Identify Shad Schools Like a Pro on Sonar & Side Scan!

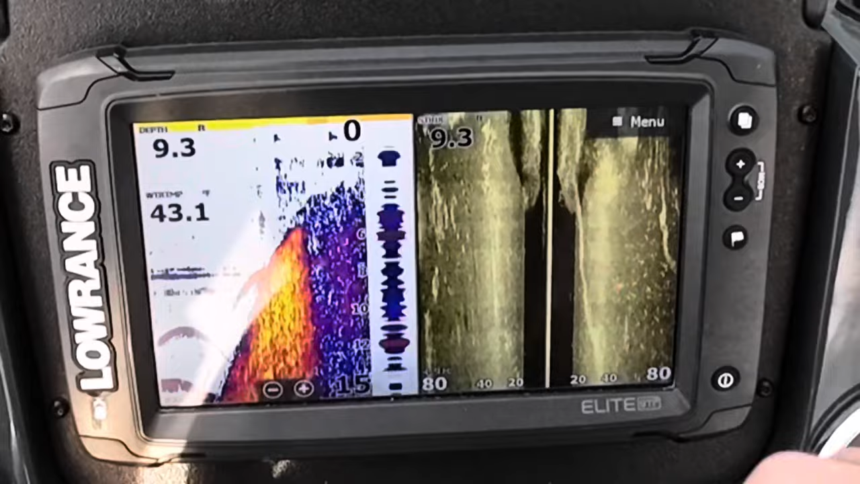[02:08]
That's actually what this is here. See all that bait down there?
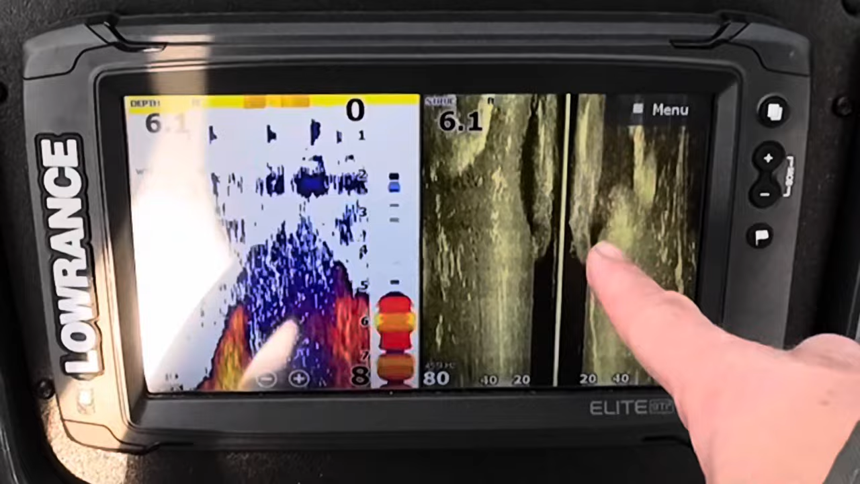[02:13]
It's just so thick underneath there.
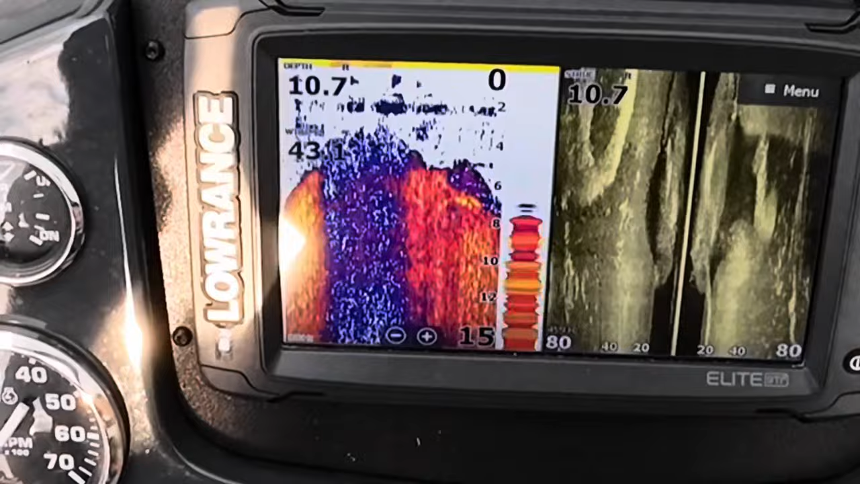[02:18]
10 foot of water. It's having a hard time reading with how thick they are down there. So this example here you can see where those schools of shad can get so thick that it might resemble the bottom on that 2D sonar.
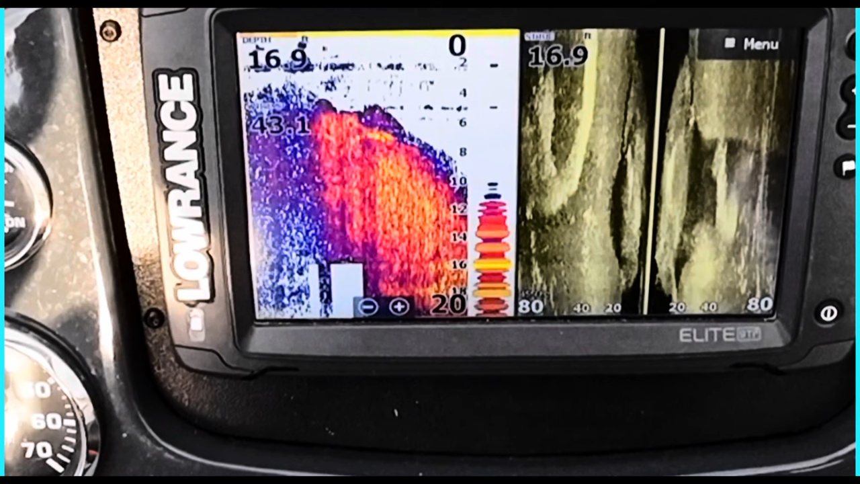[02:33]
But it's obvious that on that side scan that's a school of shad underneath the boat. You can still see the difference from the bottom and that school. So we're going to throw on that.